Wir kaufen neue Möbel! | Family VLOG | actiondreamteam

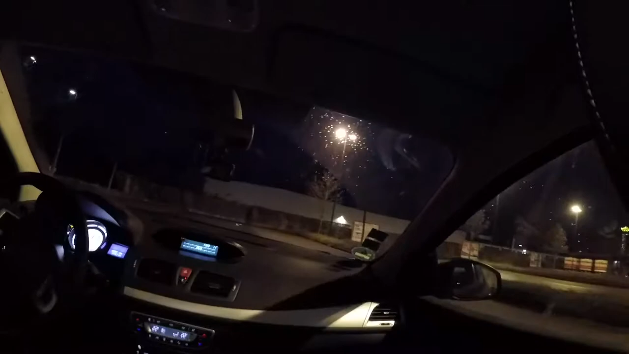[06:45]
Ach, guck mal, da sind die Transporter von denen. Ja, ich filme gerade so nach vorne.
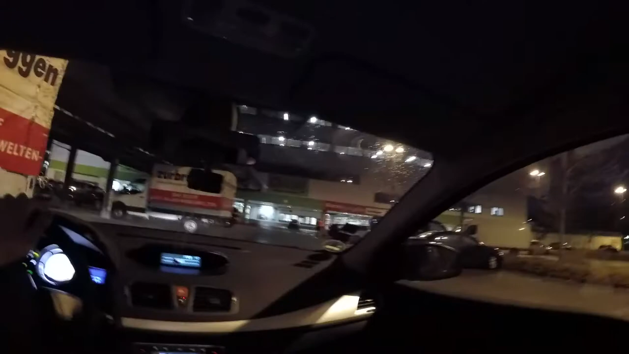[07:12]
Und also, du kannst du hier neben dem Mercedes oder so parken. Da gibt es auch eine Ladezone, siehst du? Die zwei Dinger werden jetzt nicht irgendwie schwer sein.